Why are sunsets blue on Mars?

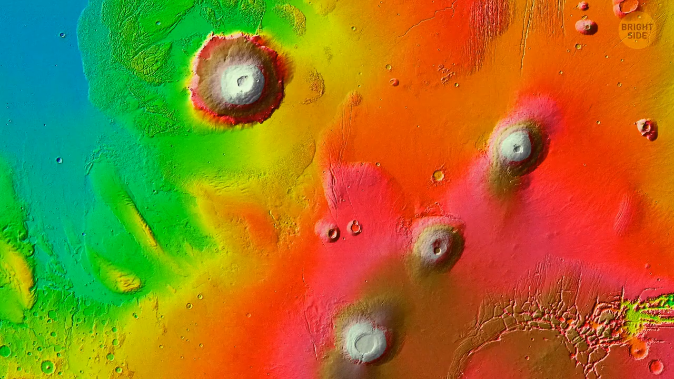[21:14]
One theory says a chain of volcanoes located on the other side of Mars, the one that includes Olympus Mons,
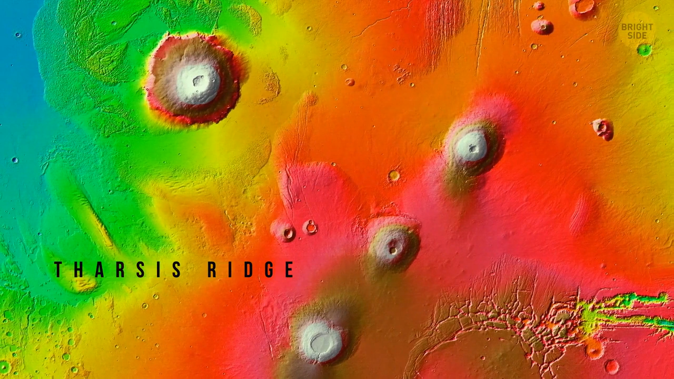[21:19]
bent the crust from the opposite side of the planet. This powerful force caused cracks in the Martian crust as well as activated enormous amounts of water lying under the surface. This water then emerged and carved the rock away.